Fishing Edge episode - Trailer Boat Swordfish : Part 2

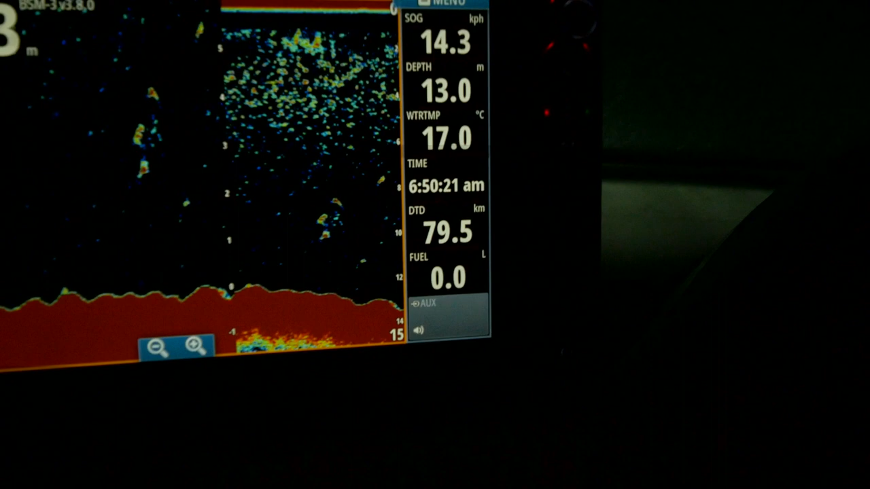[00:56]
On screen: depth 13.0 m, water 17.0°C, speed 14.3 km/h
With the GPS saying we had 79 kilometres to the fishing ground, we set out just on first light for the long haul offshore.
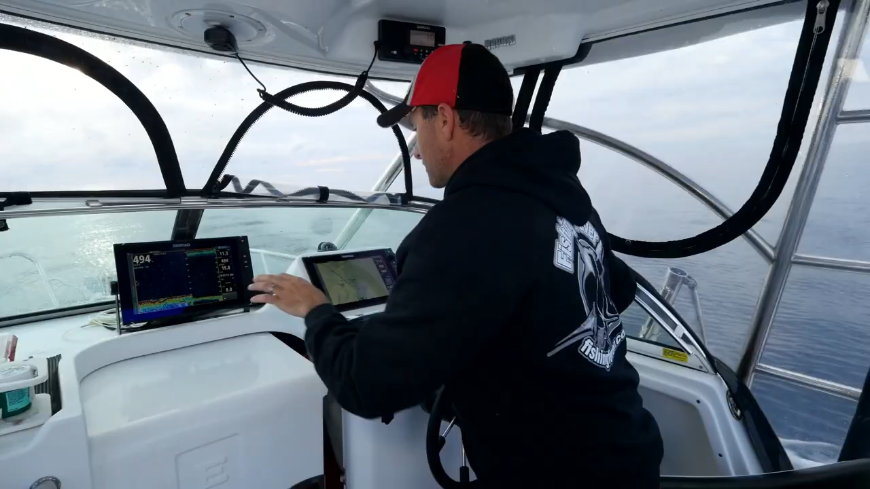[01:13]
This is what we're looking for as we're coming down off a ledge here in 494 metres of water.
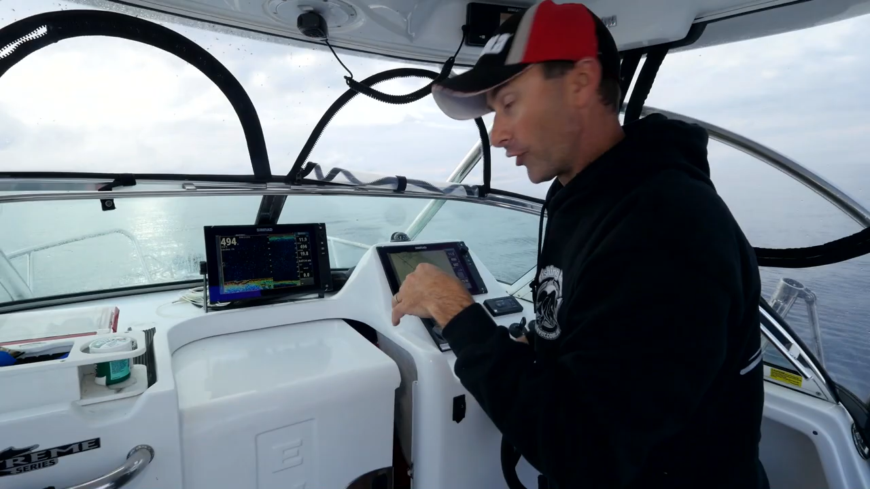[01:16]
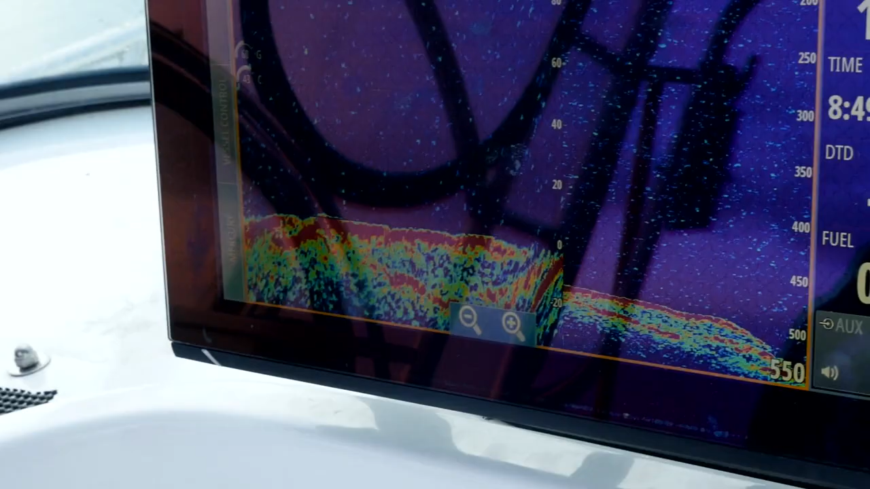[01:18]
And we've got the bottom there, and we've also got this feed layer.
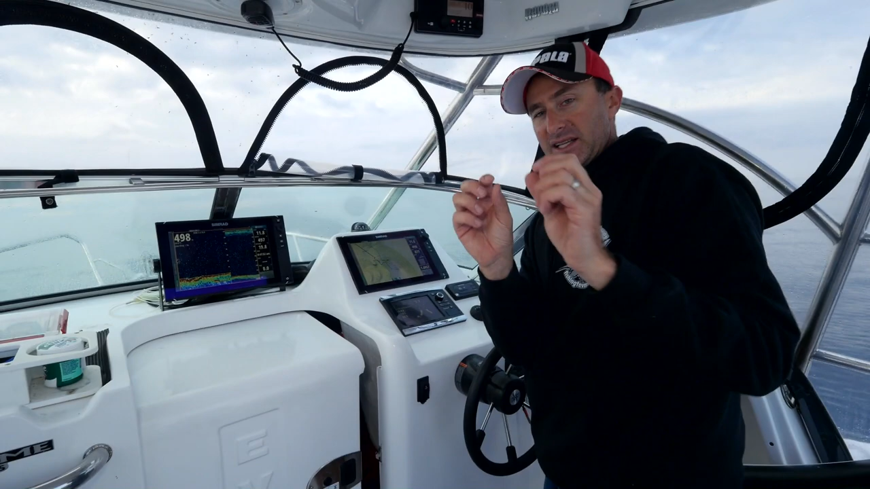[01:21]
And the feed layer is made up of, you know, microscopic stuff and tiny little squid and fish. That's the food for the bigger fish, and they are the food for the bigger fish. This is where the food chain starts.
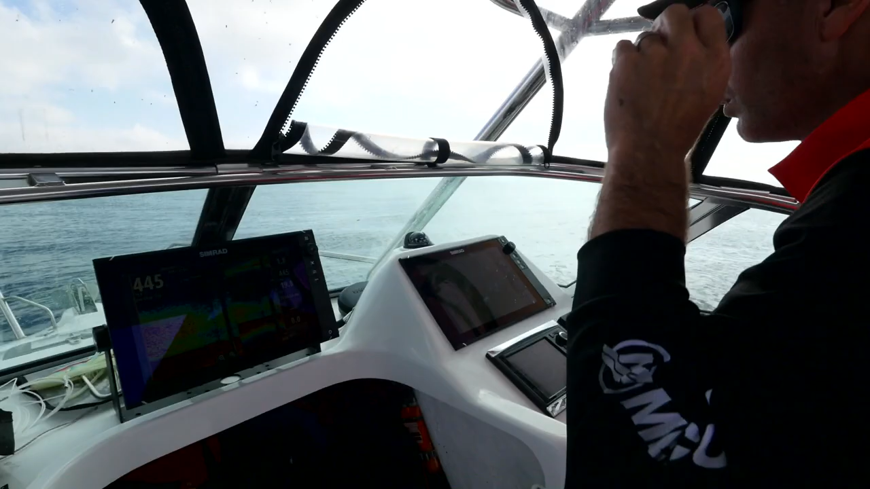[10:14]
This is what we're fishing on.
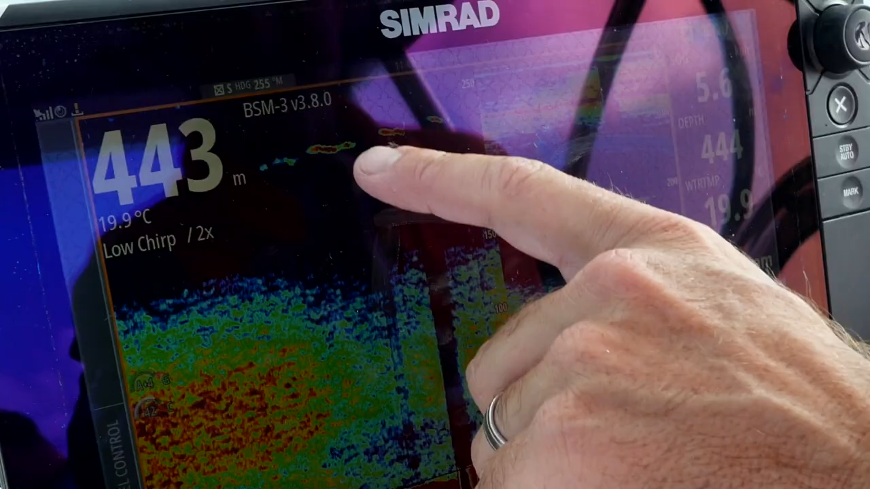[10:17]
On screen: water 19.9°C
There's a fish right there at 200 metres on the sound, a big red line.
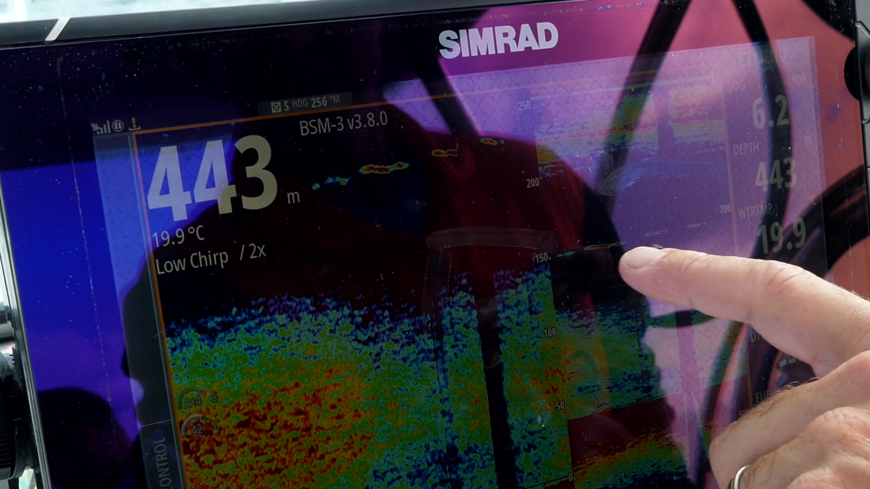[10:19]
On screen: depth 443 m, water 19.9°C
There's something big hanging down there. But this is what's getting us all excited. This is called a feed layer.
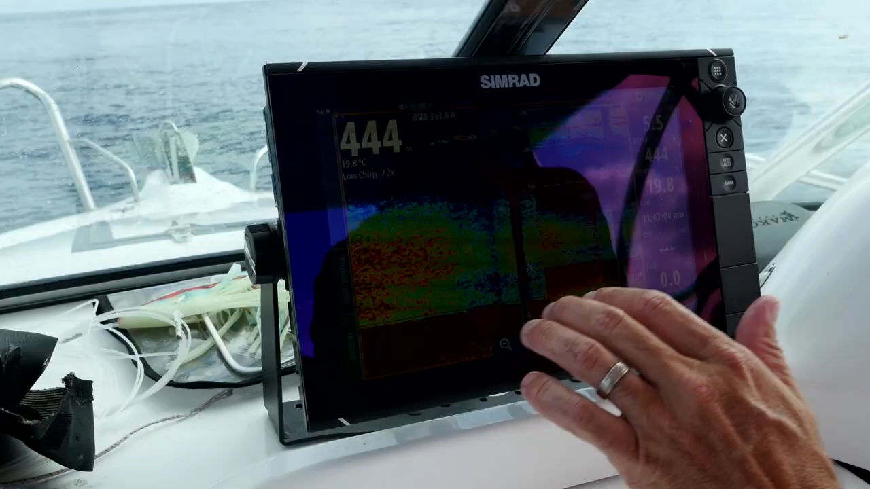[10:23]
On screen: water 19.8°C
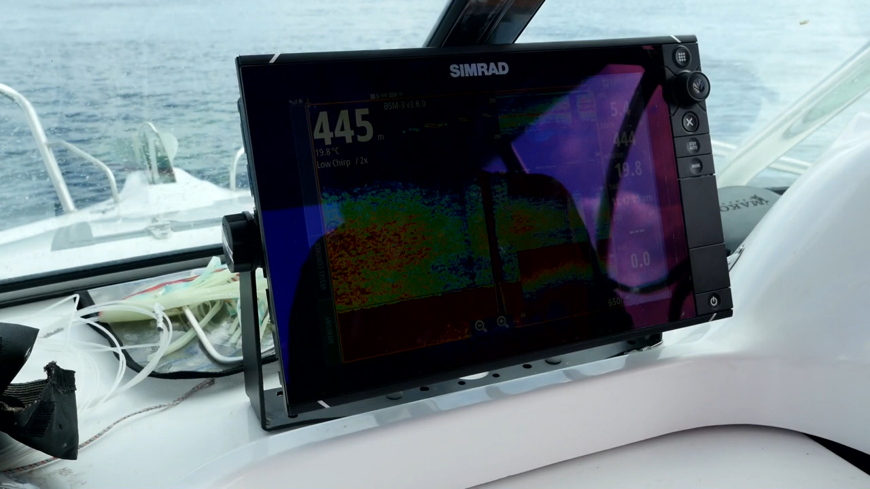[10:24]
On screen: water 19.8°C
That's all that really small food that these big predators come in on, because the smaller fish are eating that.